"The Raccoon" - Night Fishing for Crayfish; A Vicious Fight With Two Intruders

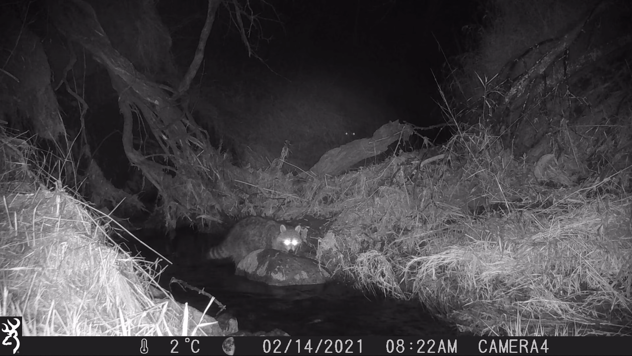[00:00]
One night I started seeing this raccoon hanging out in the local creek. It's obvious from the video that he's feeling around looking for something, but when I first watched I wasn't sure what that something was. Turns out this raccoon is feasting on crayfish which are abundant in the creek and which come out of their hiding places at night to look for food.
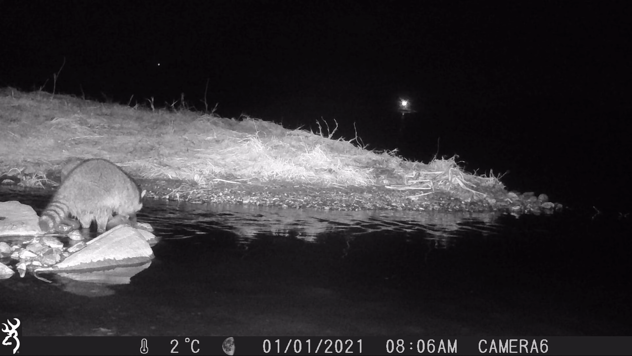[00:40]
After several days of having the creek to himself a pair of intruders decide they want in on the action too. What happens next caught me by surprise.
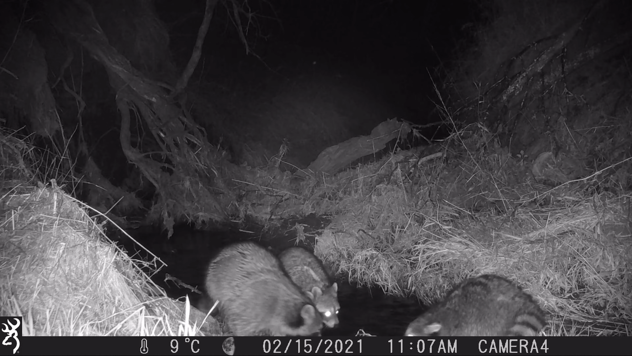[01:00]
This raccoon was lucky because the intruders decided to move further up the creek. Raccoons have excellent night vision and great hearing but an even better sense of touch with their five fingered four paws.